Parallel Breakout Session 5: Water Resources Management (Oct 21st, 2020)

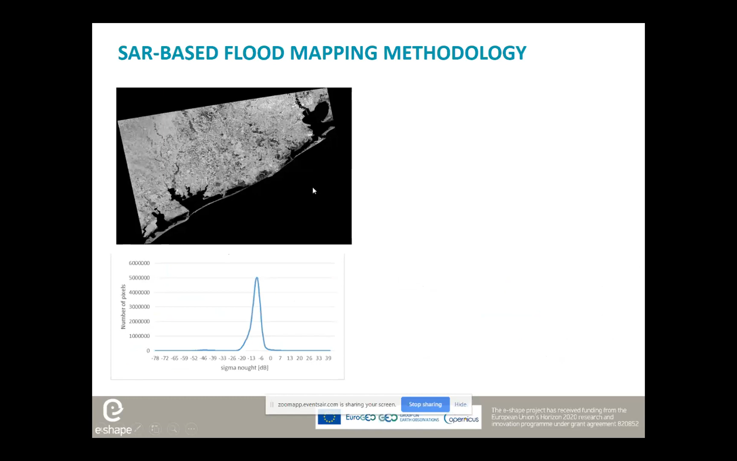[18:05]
the distribution of the yielding of these image tails has dual modality. And then we can estimate the parameters of distributions of water and non-water, as well as changed and unchanged components for further image processing.